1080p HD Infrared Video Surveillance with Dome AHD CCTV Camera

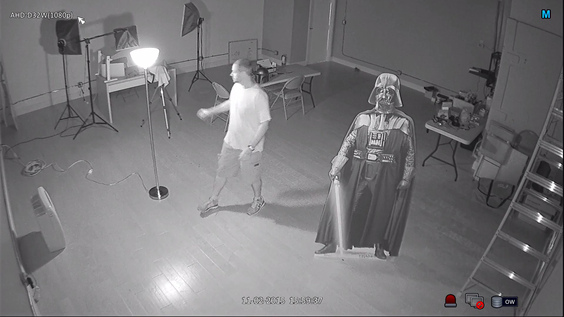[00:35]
black and white surveillance video in complete darkness. The smart infrared technology used by this camera ensures an even illumination of the entire room and also makes sure that objects do not get whited out when they are close up to the camera. I turn the floor lamp back on again so that I can make my way back over to the light switch. When I turn the main lights back on, the camera disengages the infrared mode and captures video surveillance in color again.